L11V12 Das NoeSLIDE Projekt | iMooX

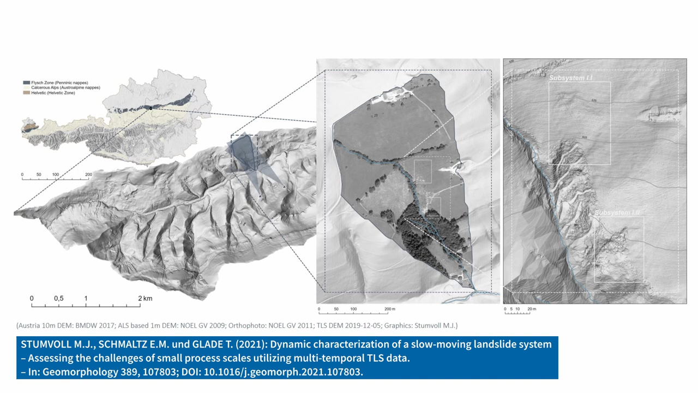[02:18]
Da gab es schon Rutschprozesse. Da wurde auch dann schon eingegriffen.
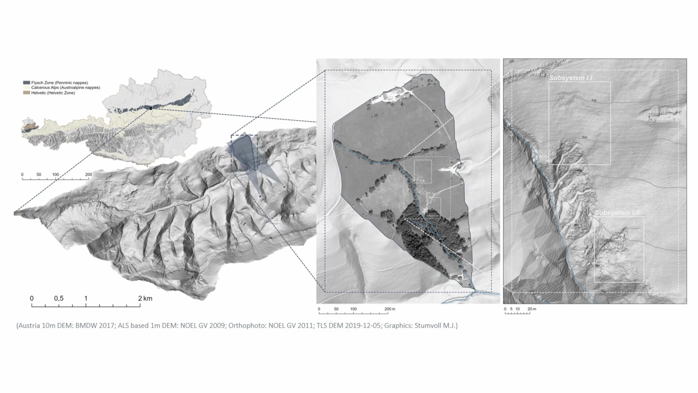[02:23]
Das heißt, es wurde zum Beispiel ein Wald geschlägert, der inzwischen dann wieder aufgeforstet wurde. Und in den letzten zehn Jahren ist auch ein anderer Bereich hier aktiv geworden,
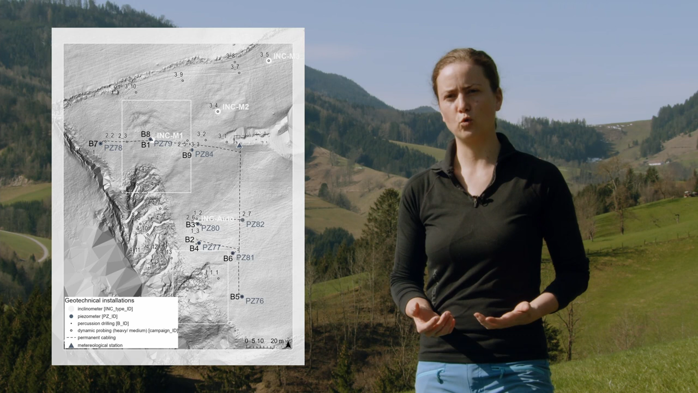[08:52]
Wir wollen natürlich wissen, wie ändert sich die ganze Oberfläche. Und dafür generieren wir hier in regelmäßigen Abständen sehr hoch aufgelöste Geländemodelle. Und wir benutzen da zwei Methoden. Das eine ist das terrestrische Laserscanning.
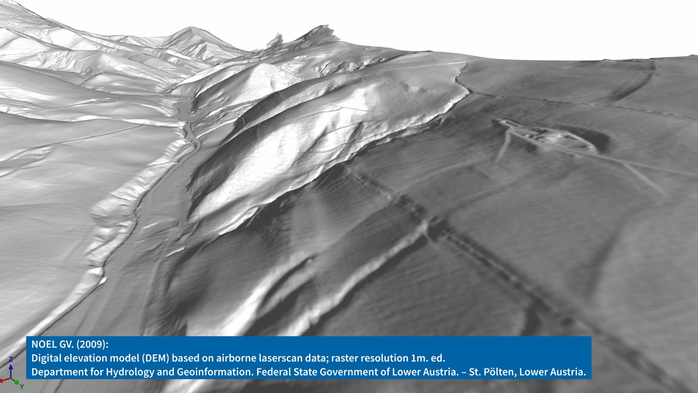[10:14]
Um dieser Punktwolke kann ich dann weiterverfahren, ich kann sie filtern, ich kann sie triangulieren und mir Höhenmodelle in verschiedenen Auflösungen erstellen.
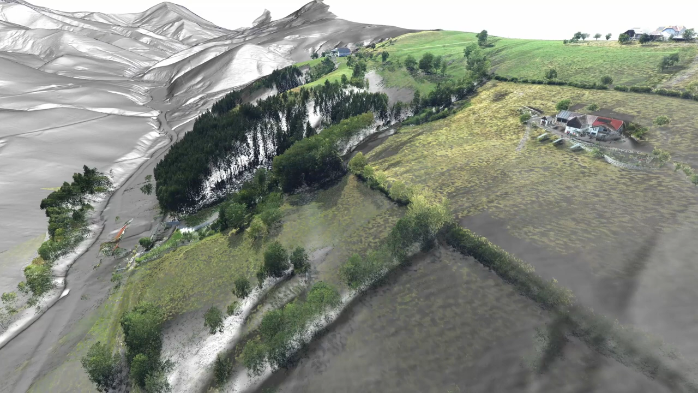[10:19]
Und das andere Verfahren ist, was wir hier auch noch anwenden ist, wir nutzen eine Drohne,
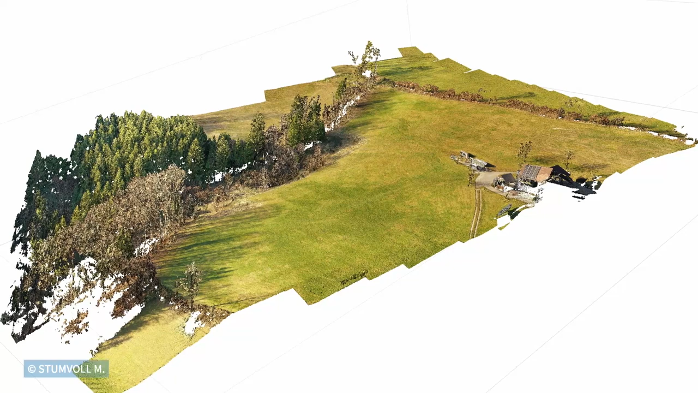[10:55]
von dem auch durch die Überlappung der Bilder ich mir praktisch ein dreidimensionales Bild schaffen kann.
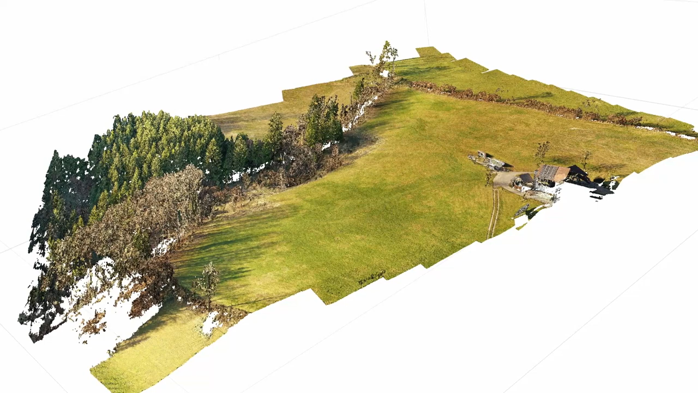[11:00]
Auch hier wird praktisch im Endeffekt eine Punktwolke erzeugt. Und der große Unterschied zwischen diesen beiden Methoden ist der, dass so eine Lasermessung ist in der Lage,